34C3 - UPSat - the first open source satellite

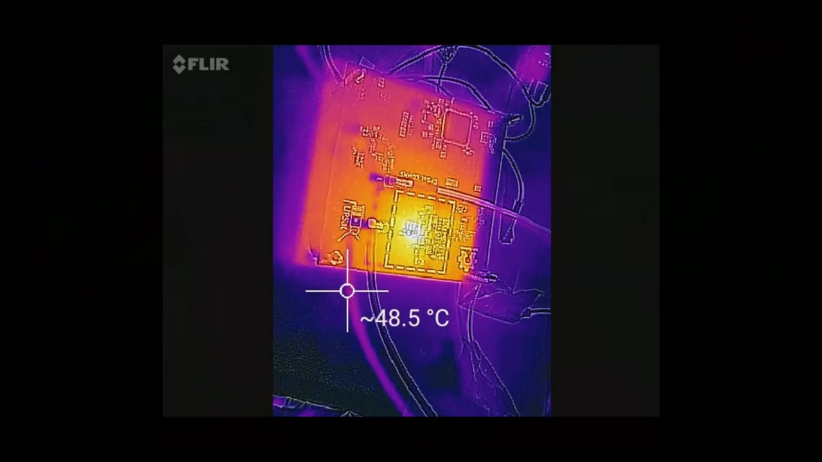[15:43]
On screen: spot 48.5°C
So the clean box and then some thermal verifications when we first booted up the components just to make sure that nothing is off the chart.
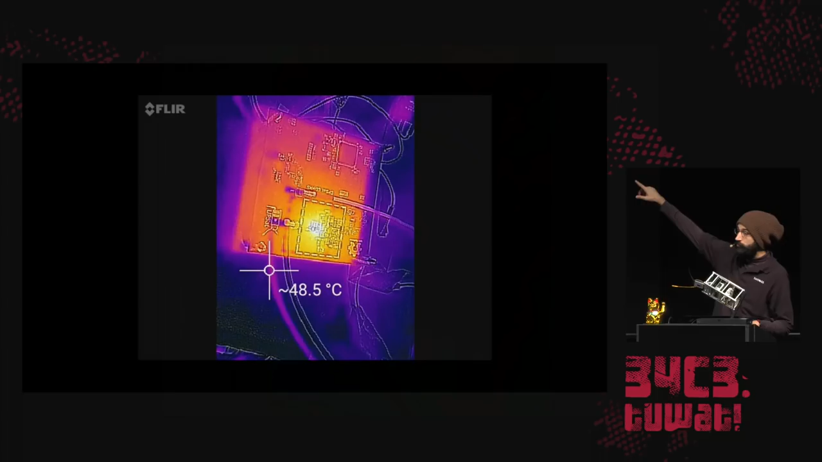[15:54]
On screen: spot 48.5°C
You can see the power amplifier on the comms platform really heating up there when it first got operated.